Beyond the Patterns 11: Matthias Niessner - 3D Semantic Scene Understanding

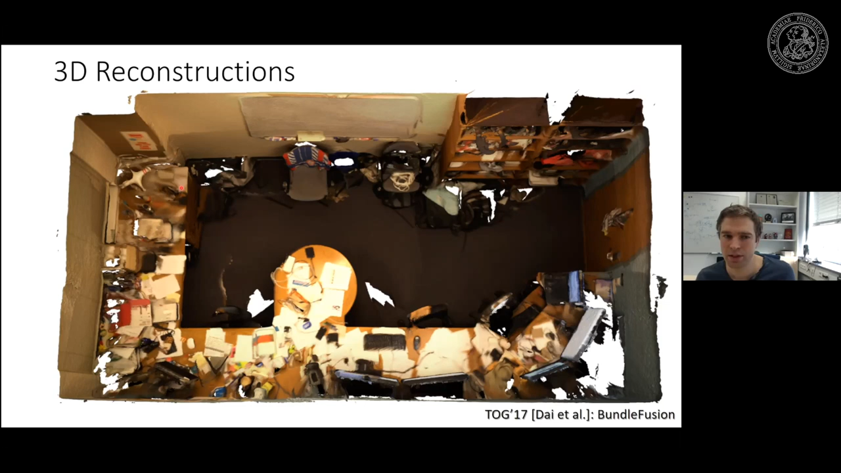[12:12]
with this scan with a with a connect style sensor um if you scan this it looks actually pretty decent if you're choosing the right viewpoint um but this is what we show in the paper but what the scans really look like mostly from a different perspective it's like that um because you're seeing that we didn't scan everything right we didn't go under the desks we didn't scan the bottom of the chairs and you're seeing that the scans actually look pretty bad um so for understanding these scans are pretty good but the challenge is for like let's say computer graphics applications putting them in video games scanning your home and like you know having a game level around it these kind of things are just not there it's just not
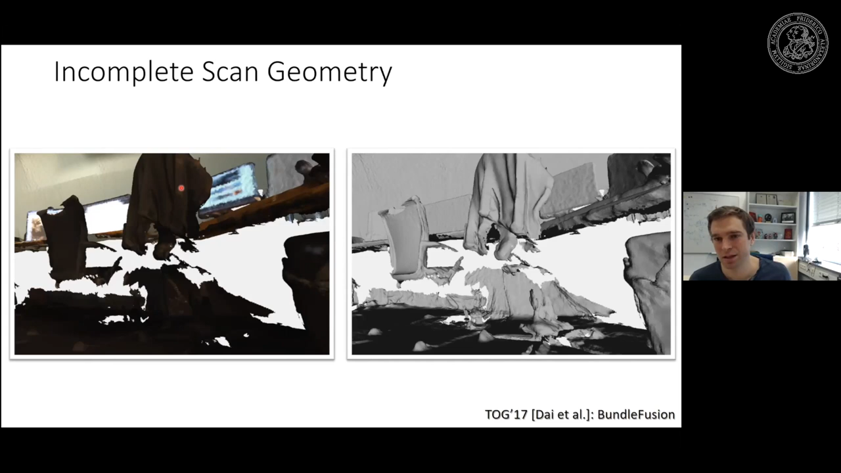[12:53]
not even close like i'm super excited about these scans but when i show this to my friends who are not in computer science they tell me that's not good enough right it doesn't look great so the question is how can we make these scans look better and one of the big questions here is first the geometry is a big issue right um since we're missing so many things we have a lot of occlusions and one of the big challenges here is like can we go from these partial incomplete
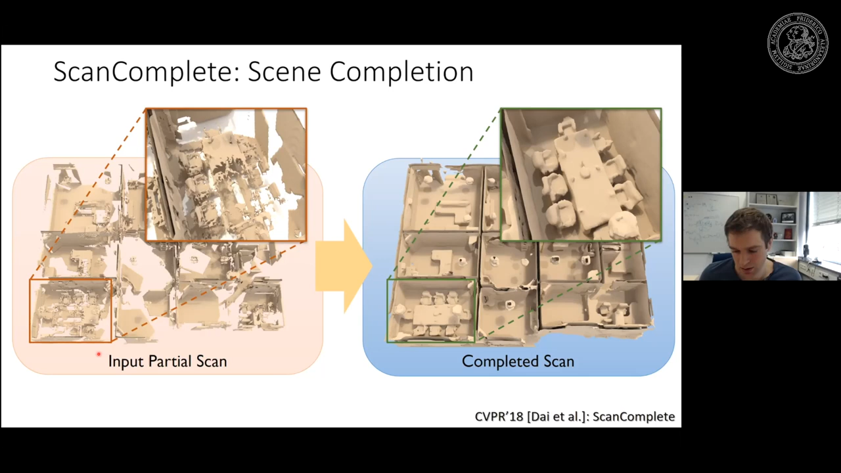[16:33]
and the nice thing is again since this is fully convolutional you can do this in a single shot like in a single forward pass you get the whole completion for the entirety of this 3d scan um and if you're looking at a video here it looks like that again this is the input partial scan um this is the completed version of it and in addition to the completion you can also protect the semantic labels all right you can basically have a separate branch in the head that predicts the semantics um
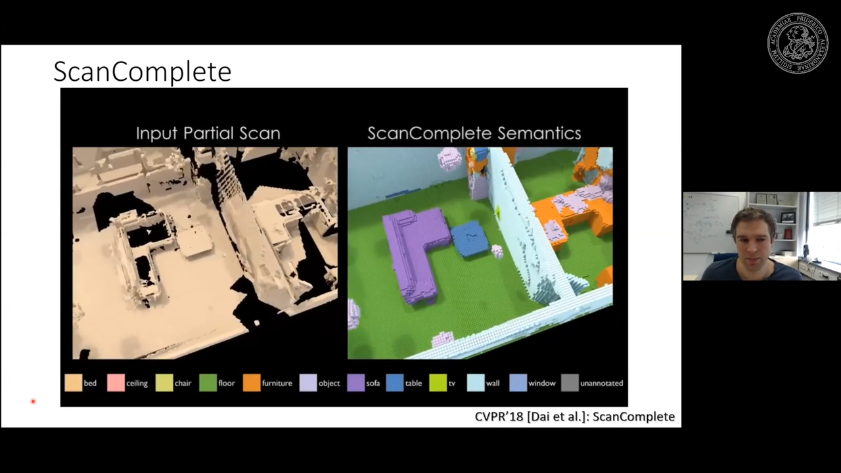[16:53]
one thing is really interesting um so we wanted to make a case that the semantics they really help the completion uh we tried this i think probably in five or six papers for now it never
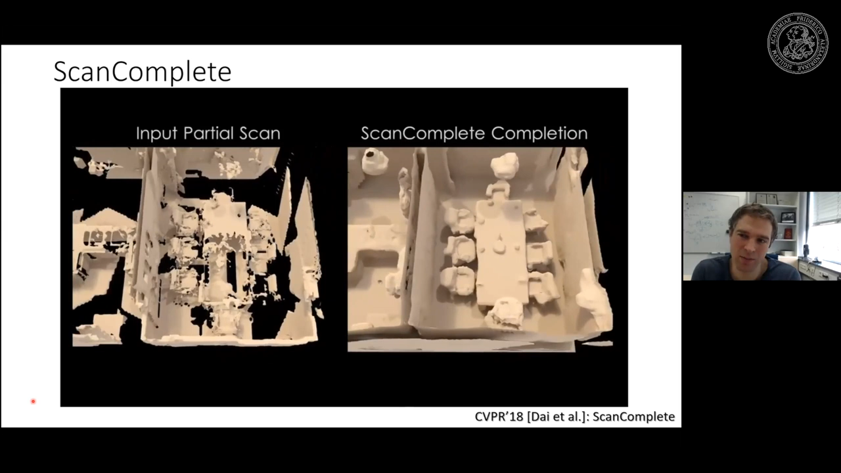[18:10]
gap there it's not that ideal and the question is what can you do when you don't have this ground truth data um and one idea is you can do self-supervised scan completion as well and in this case we thought well we're just going to get rid of the entirety of the synthetic data and we only train real data and now the problem you're going to get in real data you're going to have a bunch of depth frames from your input but you don't have all the data right you never have a fully complete
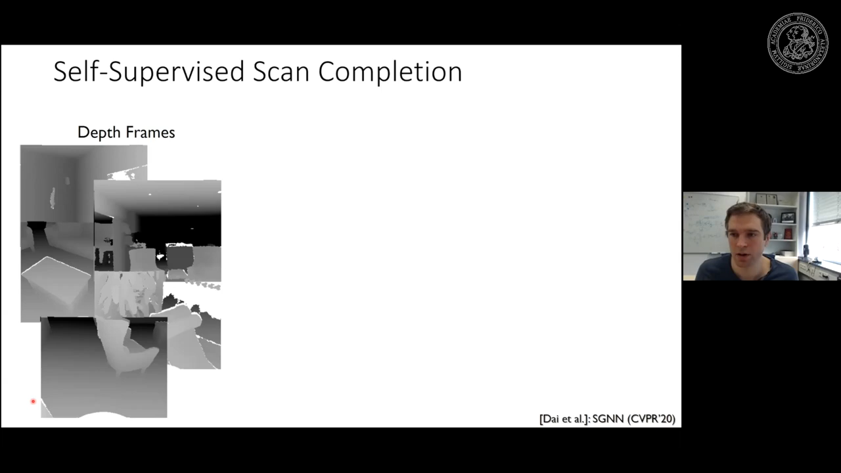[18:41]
reconstruction at any point in time you're never going to have that um but what you can do is you take all the scans here so all the frames here in the scan you're going to get a reconstruction here um and this reconstruction looks okay right we had a lot of frames for this one for this one room here but you still see we have a bunch of holes here right it's not perfect so if you took this one here as ground truth we wouldn't be just right because our network would learn how to predict these holes but we can not can do a nice trick here so what we can do is we can just simply say well we have an
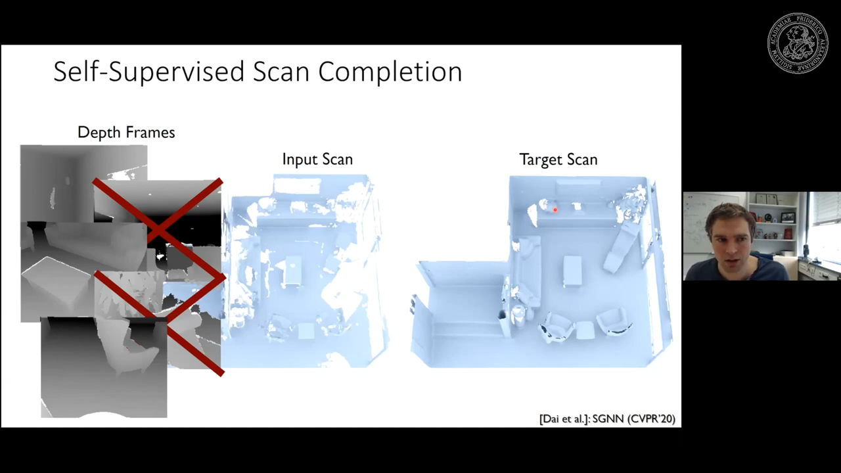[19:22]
incomplete scan and we're just removing a bunch of the depth frames so instead of having all the depth frames we're just removing them and what we do now is we just say well we have another input scan here that is less complete so we have incomplete and then even more incomplete right so this is an incomplete scan this is a even more incomplete scan and now what we can do is we can say we correlate these two with each other we say this is an input scan and this is the target this is great but what i already mentioned is in this case our network would actually learn how to predict these holes and stuff like this which would be which is not very desirable um but the nice property of these 3d scans
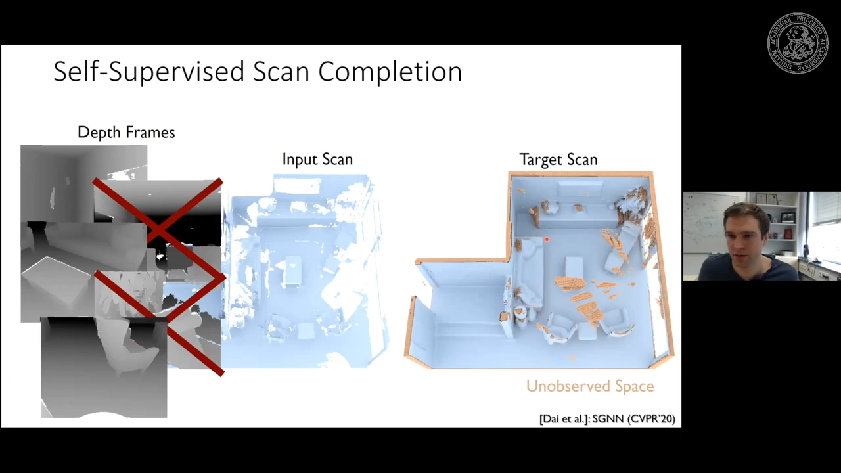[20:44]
uh input to target we're simply masking out the observed space in the loss functions and it's very straightforward right so what you do is uh you just check if the sign in the sun distance field is negative then don't consider in the loss and everything else that's positive you consider so everything that was visible and observed you consider and everything else you don't and this is a very nice version of self-supervision actually right so in this case we don't have actual any ground truth for a single sample but since we have many training samples the assumption is that we have seen different combinations of incompleteness right between many many scenes we have seen different versions how an object or a room was scanned um so the idea there is we can basically train all of them at the same time while on a specific sample we mask out the unobserved regions our network across the samples will still learn how to get a final complete model
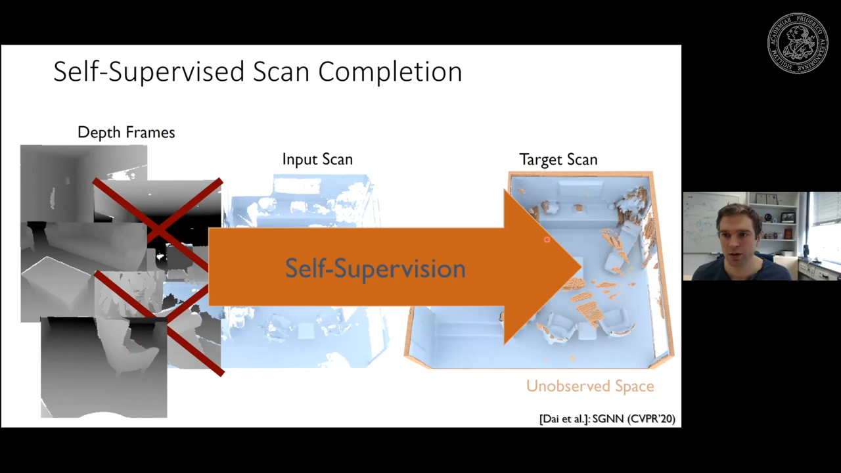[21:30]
at the same time we also look a little bit more in the architecture because we wanted to generate high resolution geometry and wanted to improve that compared to the previous work um in this case we're going for for a sparse encode and a sparse decoder